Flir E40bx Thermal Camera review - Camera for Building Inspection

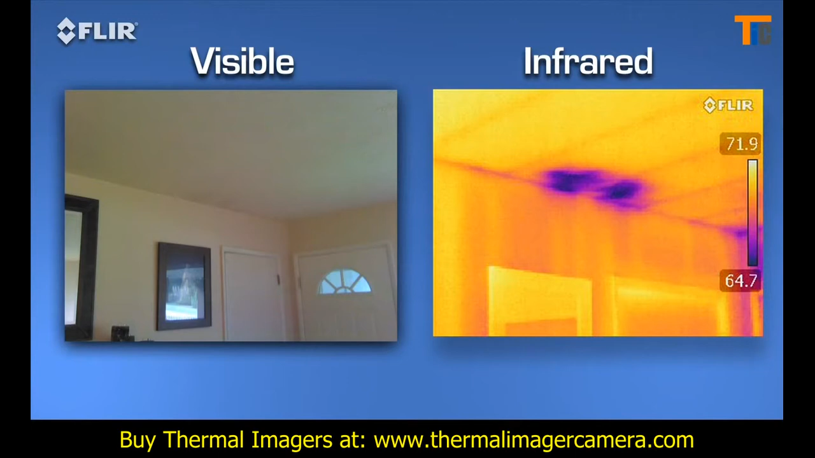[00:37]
contractors, and insurance companies what needs to be fixed and where.
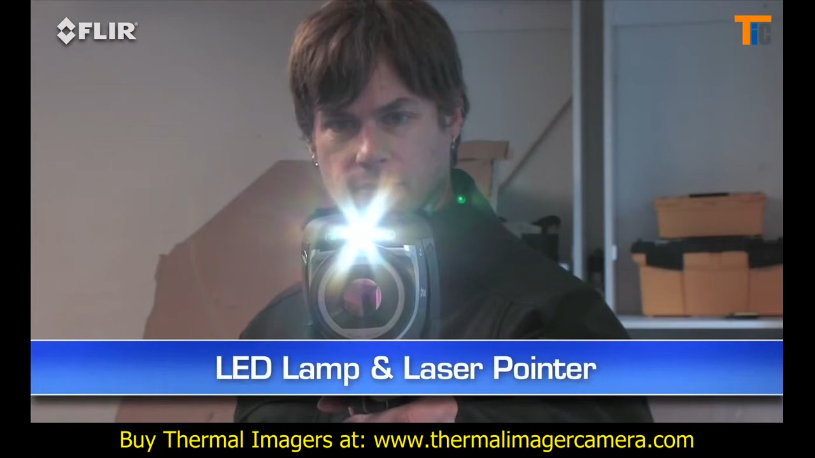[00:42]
There's an onboard LED lamp and laser pointer to help you illuminate and mark problem areas in the visual picture. E-Series cameras also have this handy high-resolution touchscreen.
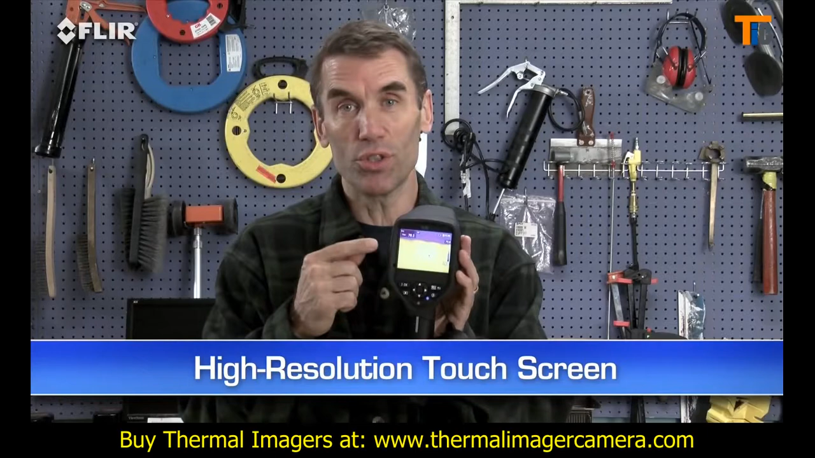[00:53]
Just tap it and it brings up all the E-Series diagnostics tools.
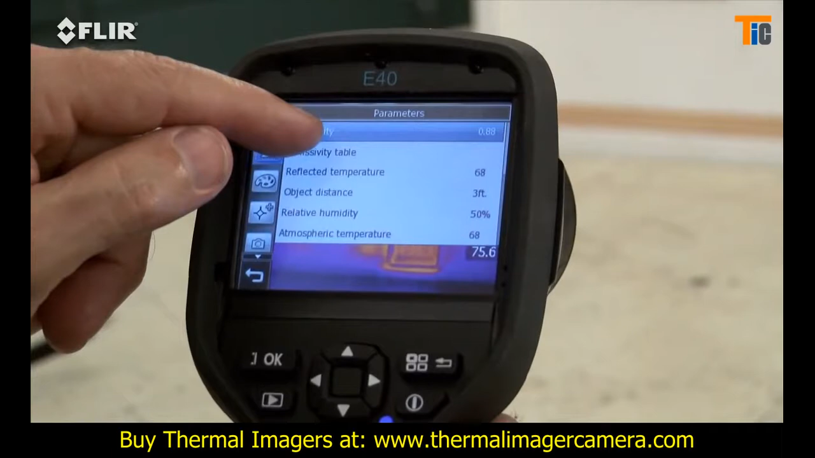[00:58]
Parameters like emissivity and other settings to make sure you're detecting correctly.
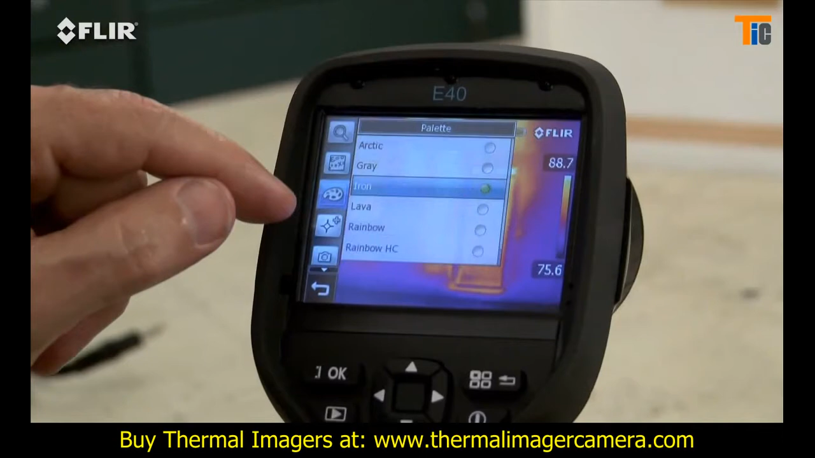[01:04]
Color palette choices for the best definition. A movable spot meter or area box to display temperature differences and so on.
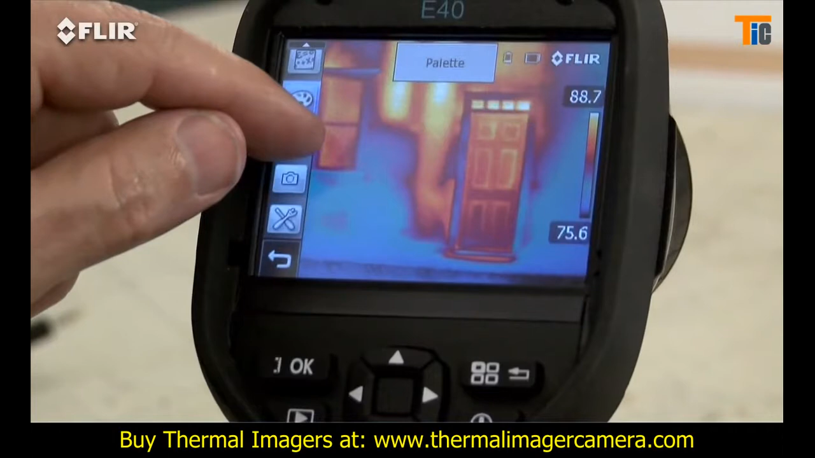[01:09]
This lets you analyze any spot in the image right in the field.
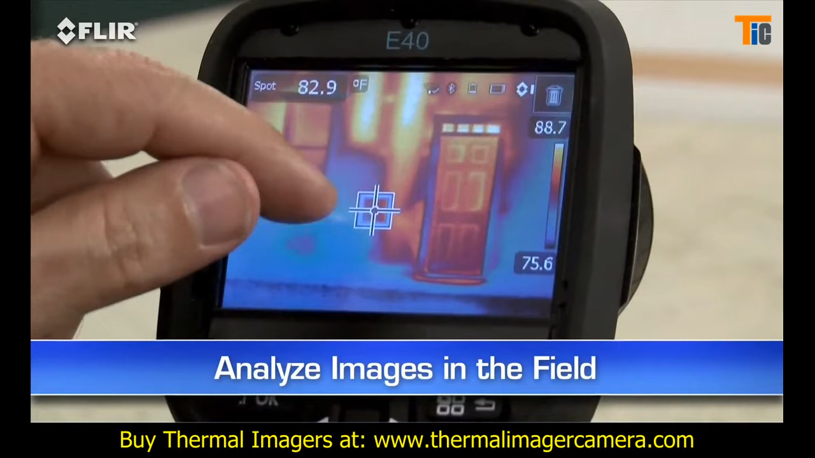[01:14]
On screen: spot 82.9°F
By the way, if you're wearing work gloves, no problem. Just use these big buttons instead.
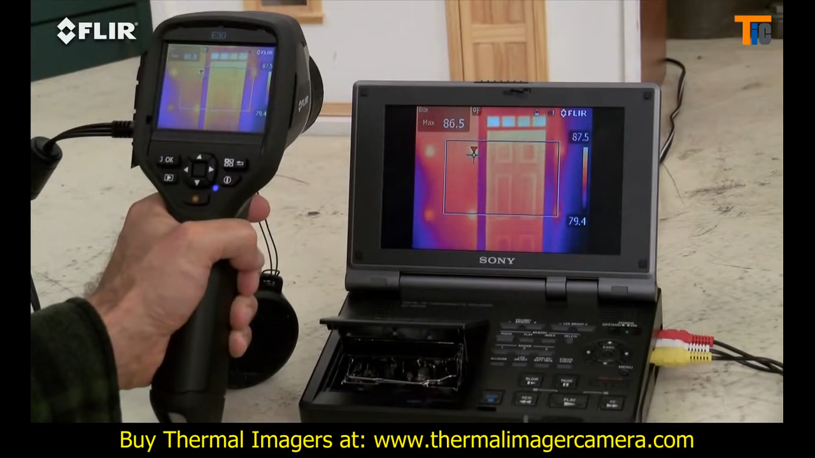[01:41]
It also works well for reviewing stills on a bigger screen.
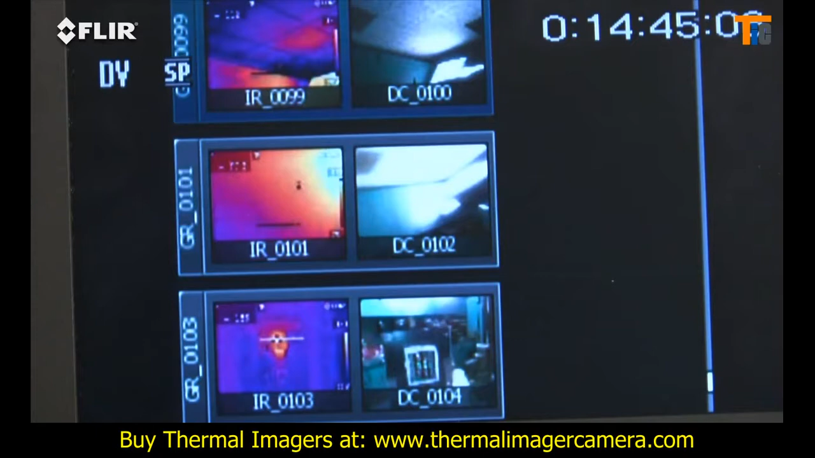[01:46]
Or document your IR inspections to an outboard recorder and show it later.
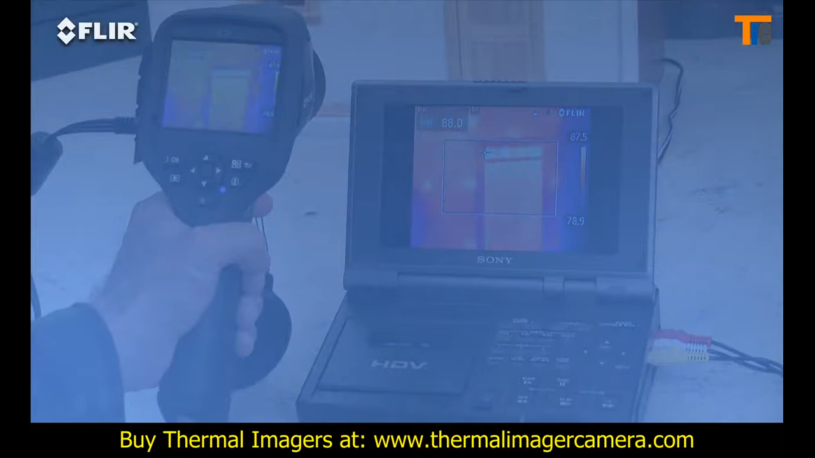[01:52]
E-Series BX cameras also have an insulation alarm to quickly show where the voids are.
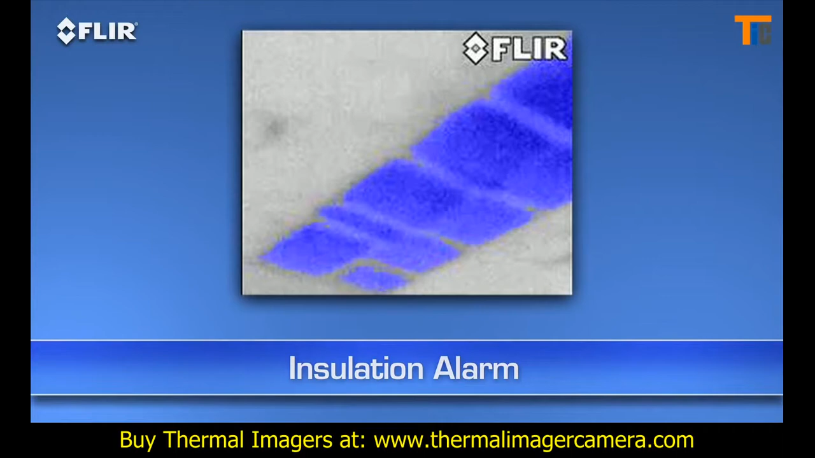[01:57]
And a dew point alarm to easily locate hidden moisture. The E-30 BX, which is the lowest priced E-Series building camera, comes with all these features.
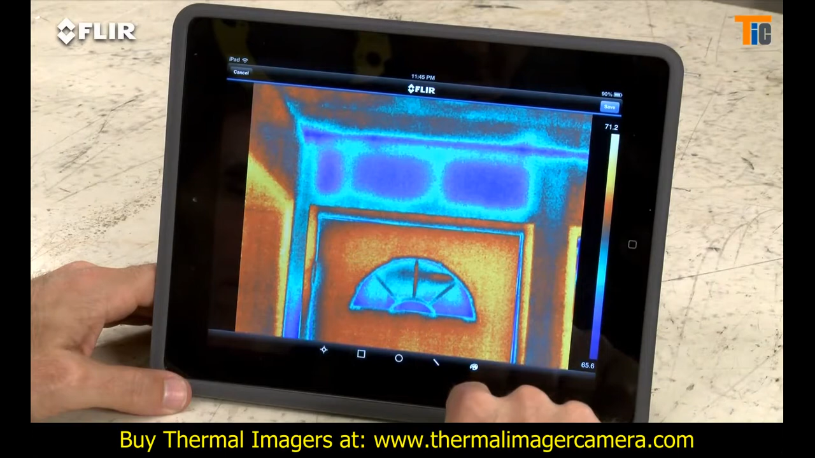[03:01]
Whatever you need to fine tune and analyze the images.
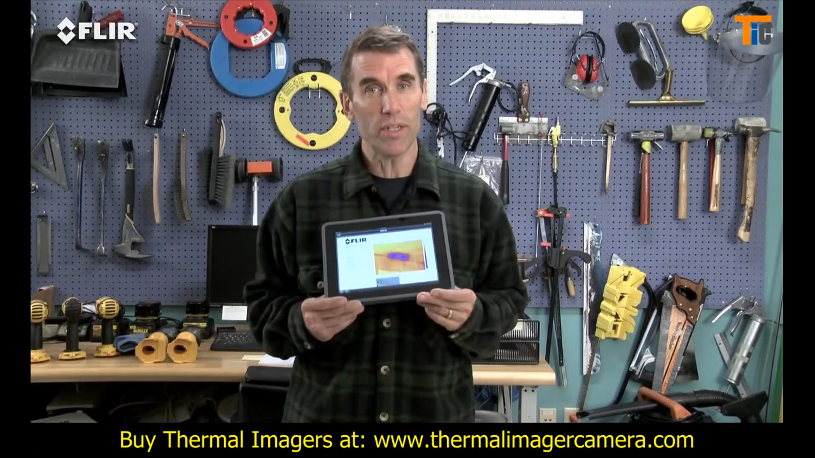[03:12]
This is huge when you need to get results out right away and want a faster yes for repairs. After all, when you're busy, who has time to head back to the office? You can also connect via Bluetooth to a wireless headset to record voice annotations,
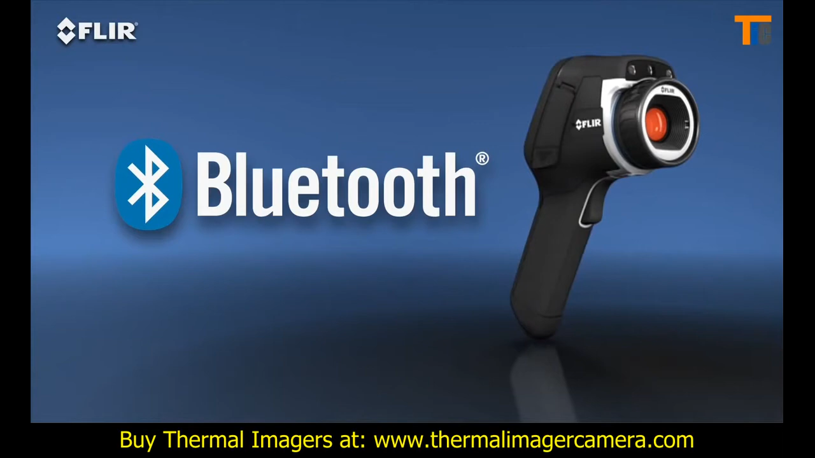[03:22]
and to Extech MeterLink tools so you can embed data from your moisture
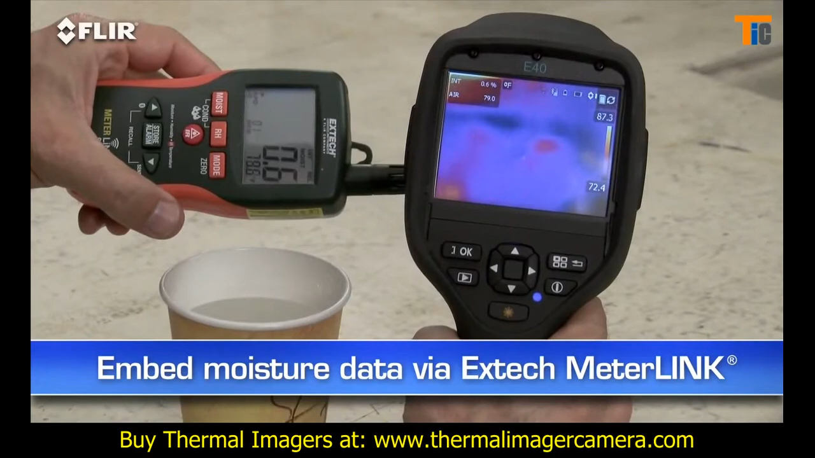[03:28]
meter right into your thermal images as you capture them. Other E-40 features? A higher-res visible camera. And multiple area box and spot meter tools to help you compare more temperatures in the scene.
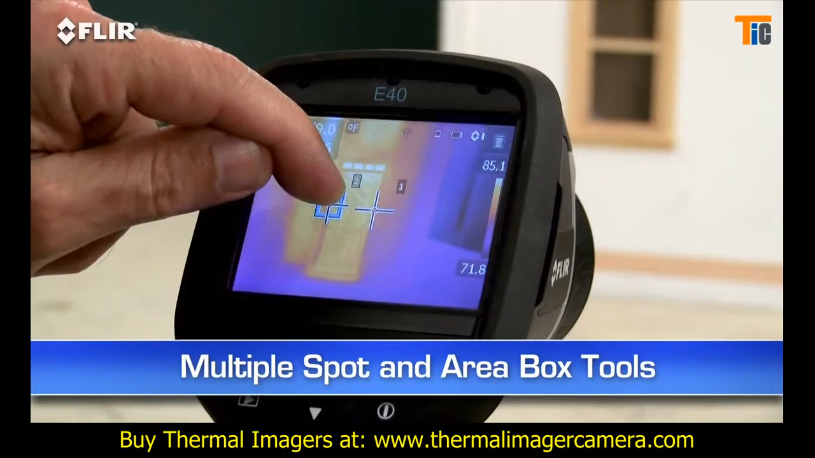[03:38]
Plus, you get picture in picture, another good way to identify the location of problems.
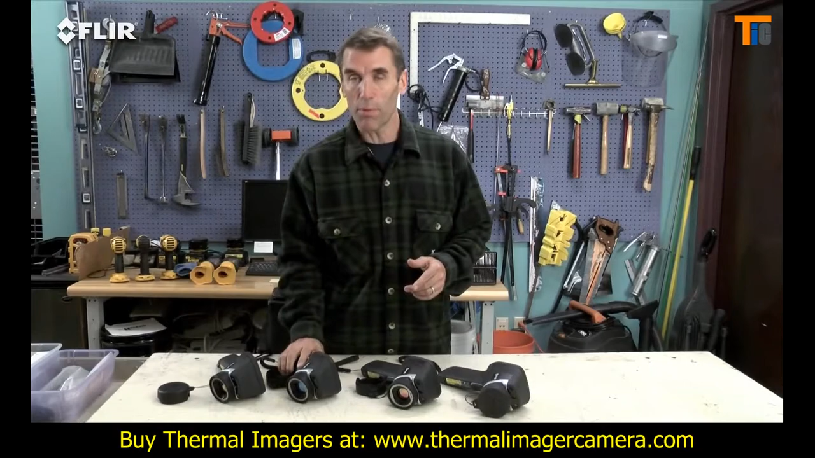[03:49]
Just like with a digital camera, more pixels mean more detailed thermal images and temperature differences.
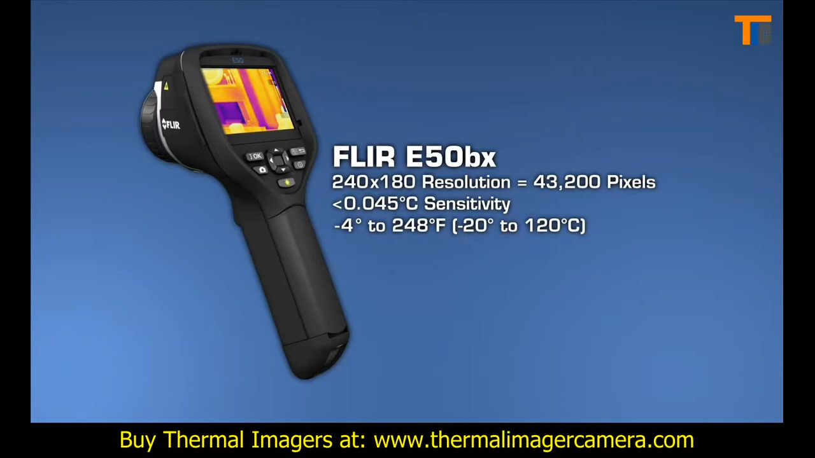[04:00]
Especially when you're inspecting bigger spaces and surfaces and objects farther away.
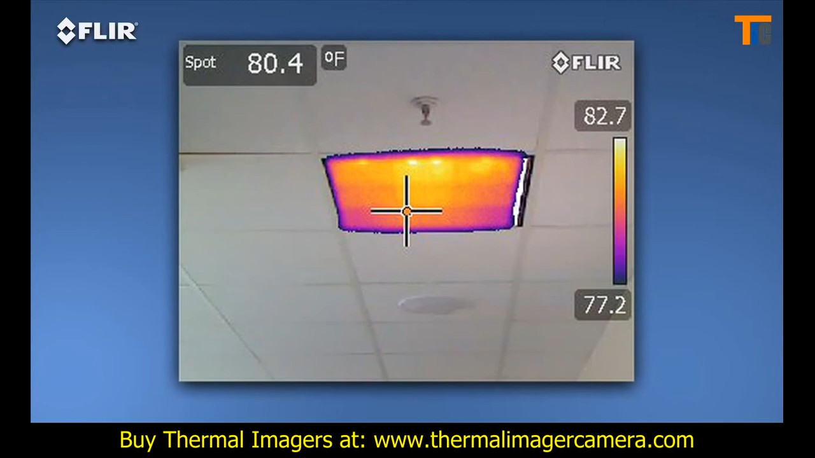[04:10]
On screen: spot 80.4°F
Plus, thermal fusion mode to isolate and blend just the hot or cold areas into the scene. Now we come to the ultimate E-series camera.